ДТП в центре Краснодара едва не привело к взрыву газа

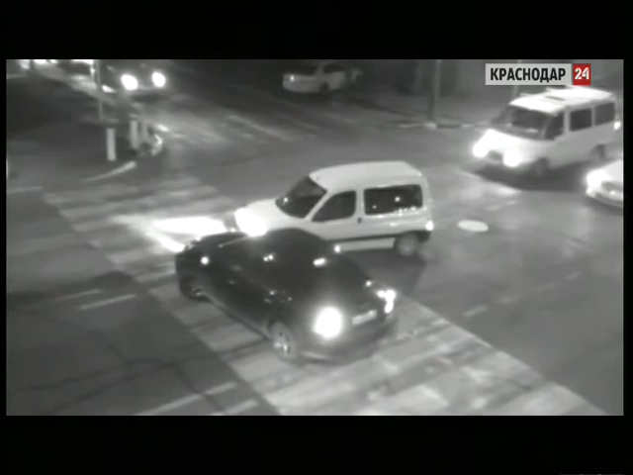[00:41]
А на пересечении красных партизан и Воровского краснодарец попытался развернуться прямо на пешеходном переходе, но не успел. В него врезался машина. Обошлось без пострадавших.